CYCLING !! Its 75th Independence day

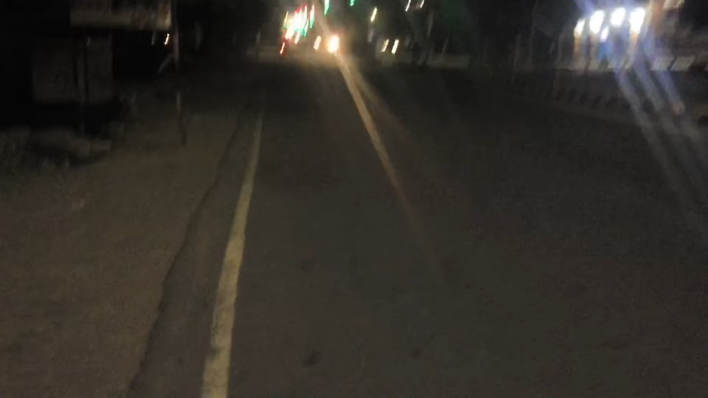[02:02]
जलिए चन्दा मामा भी बढ़िया चमक रहे है अभी पूर्णी महों के चुकी है कि चन्दा मामा को देखके लग रहा है
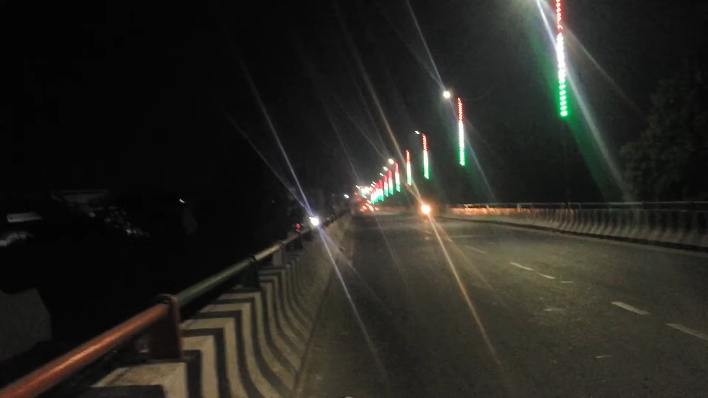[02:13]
कि ब्रिज के ओपर भी यार बहुत ही सही लाइटिंग कर दी है तो चलिए तो चलिए फिर आगे चलते हैं हाईवे की तरफ जा रहे है वैसा तो लेक
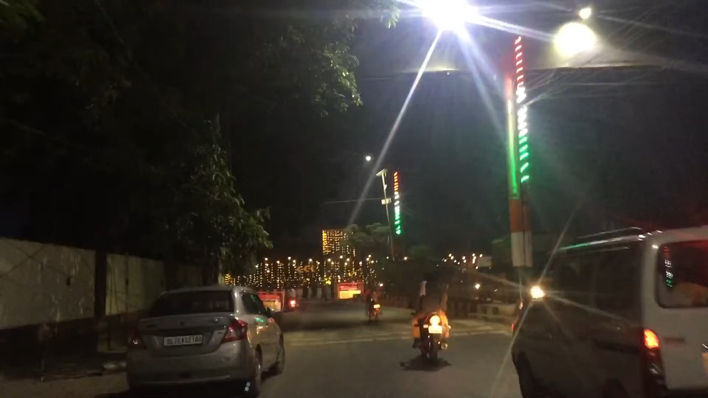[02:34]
लेकिन सीरिसली आजादी का अमरित महुत सब ऐसा ही होना